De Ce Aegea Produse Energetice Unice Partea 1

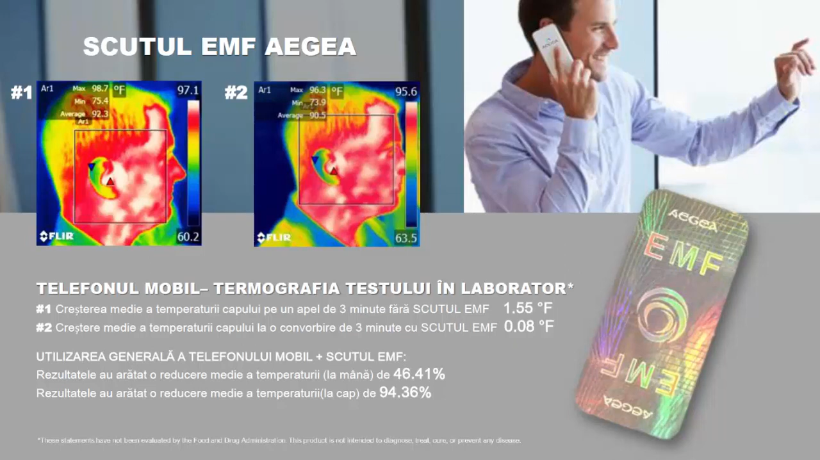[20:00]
s-a făcut termografie și s-a constatat după un apel de 3 minute, deci fără scut, deci s-a ridicat temperatura la 1,55 Fahrenheit, deci este gradul din America, la noi este Celsius, dar mă rog, deci am lăsat așa pentru că e mai bine. Și 3 minute, că am vorbit cu 3 minute, cu scutul, deci a coborat la 1,55 la 0,08, aproape, aproape,